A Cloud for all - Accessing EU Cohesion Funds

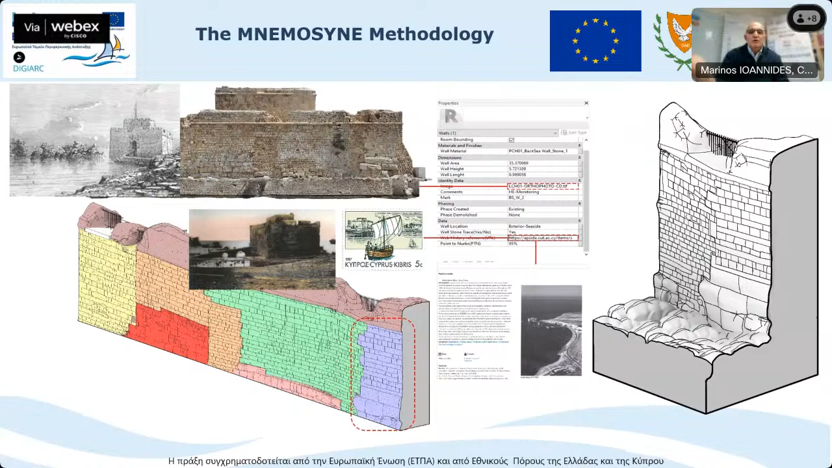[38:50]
reconstruction of the renovation of the wall to the site, the monument over the centuries, over the time, even in stamps, postal services, the story, and all this together.
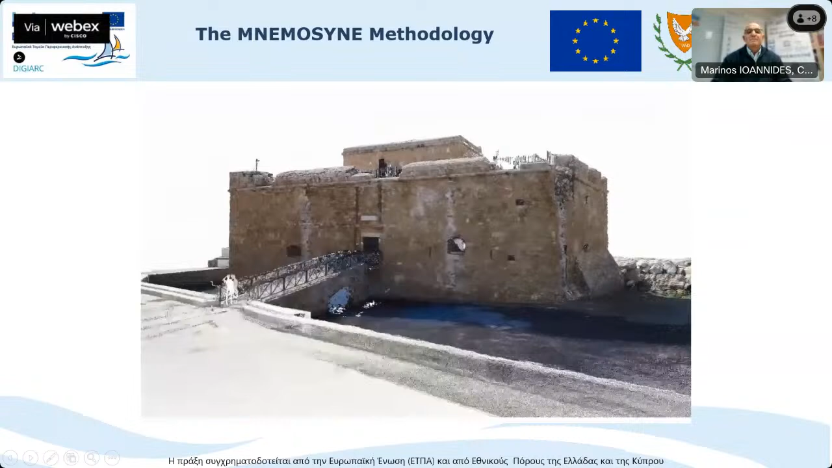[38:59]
Why I bring the Paphos Castle? Because Paphos is nominated as the smart tourism